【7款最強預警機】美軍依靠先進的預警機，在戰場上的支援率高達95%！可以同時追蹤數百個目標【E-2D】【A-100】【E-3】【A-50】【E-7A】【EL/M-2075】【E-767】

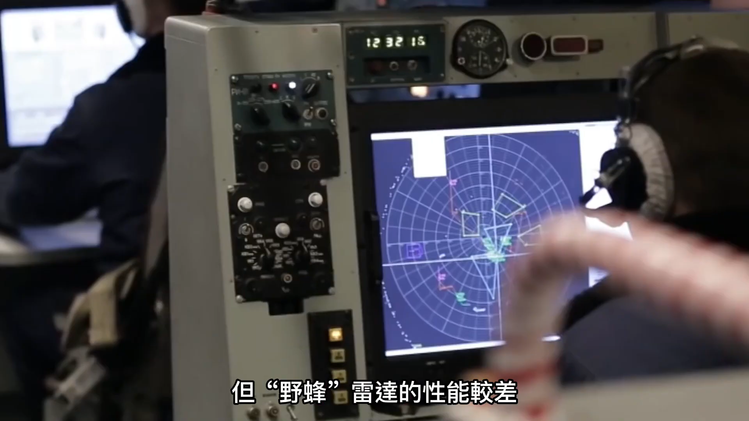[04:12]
的性能较差存在强烈的噪音并且在使
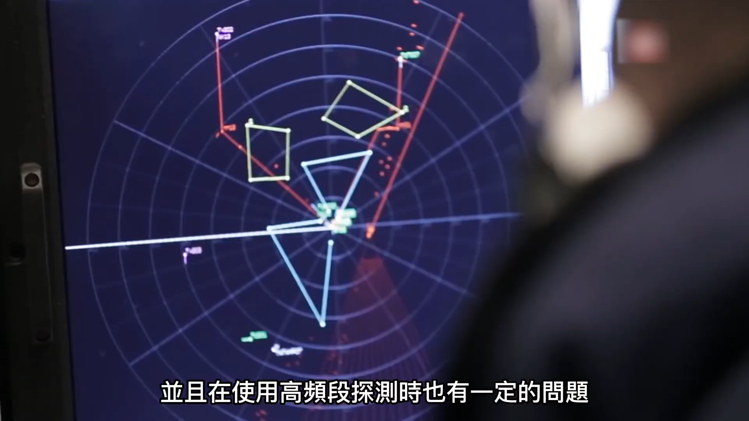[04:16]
用高频段探测时也有一定的问题所以苏联针对这
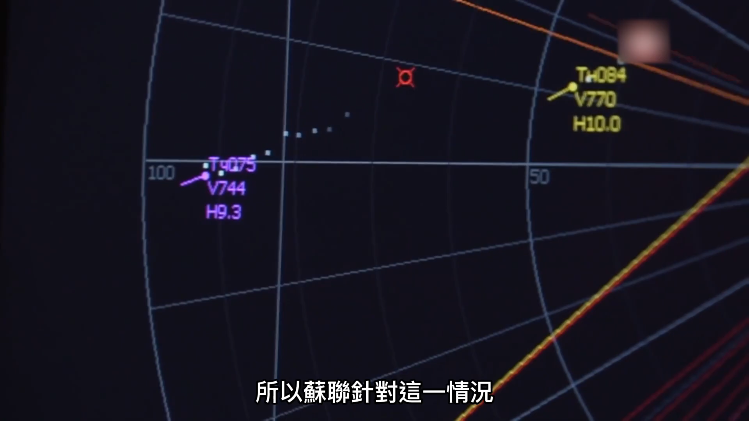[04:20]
一情况在后期的改进型A50U
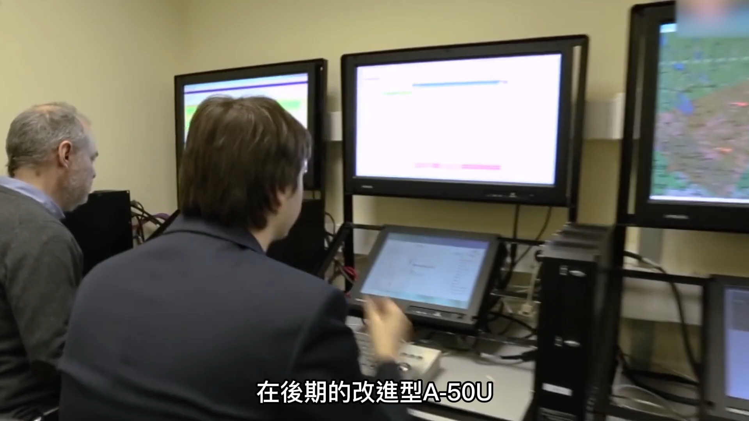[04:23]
改用了新型雷达系统雄风M解决了噪音和高频探测的问题而且还让A
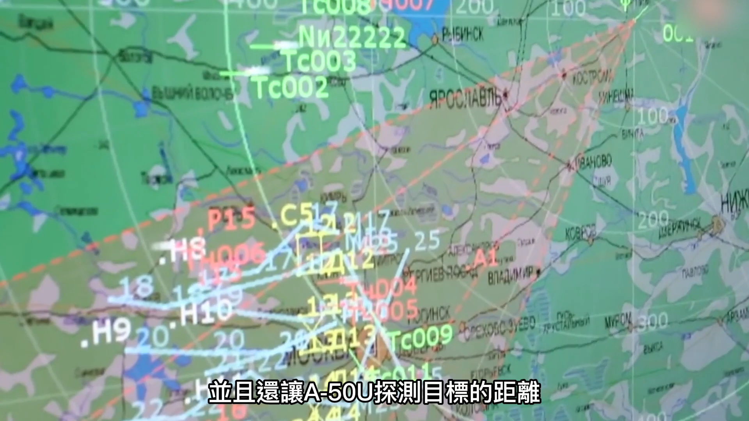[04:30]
50U探测目标的距离和跟踪目标的数量有所增加
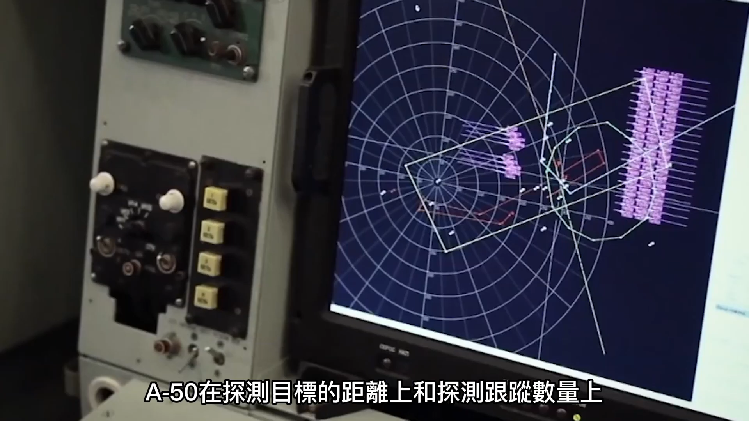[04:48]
目标的距离上和探
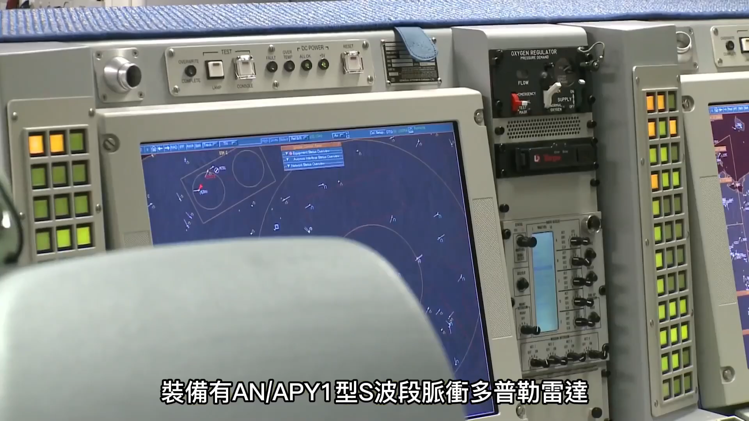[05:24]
备有ANAPY1型S波段脉冲多普勒雷达这雷达系统使E-3具备对大气层地面水面的雷达监视能力探测低空飞行目标时距离达3
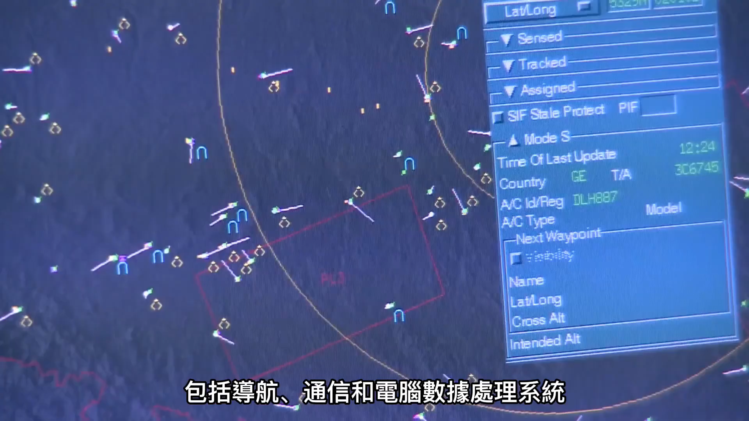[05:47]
而这个数据处理系统可以同时处理600
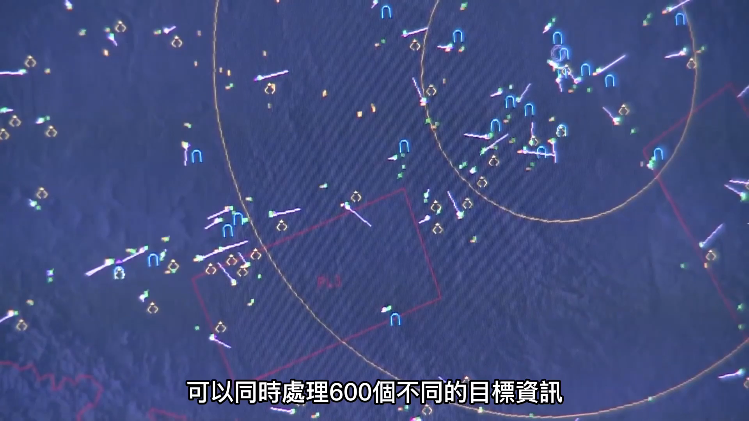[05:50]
个不同的目标信息并且将收集到的敌机敌舰有机
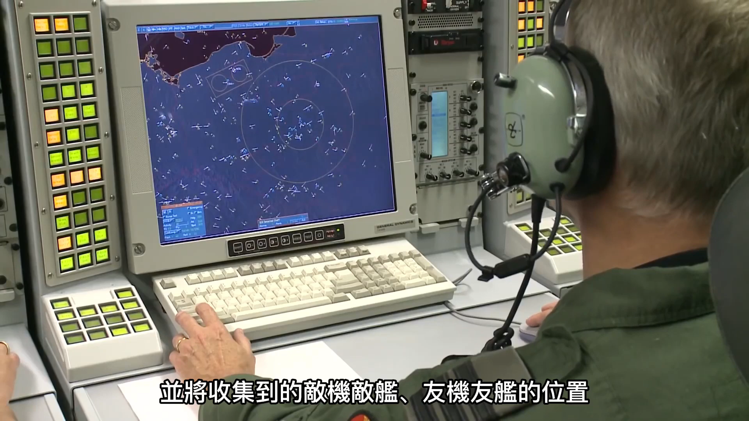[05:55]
有舰的位置和航向等战场信息实时传送给不同的部队E-3强大的空中预警指挥能力在海湾战争中的表现极为突出当时一架E-3配合F-15、